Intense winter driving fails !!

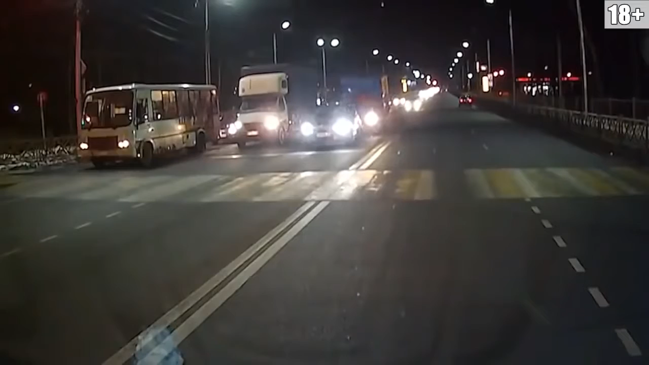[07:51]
Я говорю, а он такой, давайте, ну, ебать! Блин, и поехал. Куда? О, смотри, авария!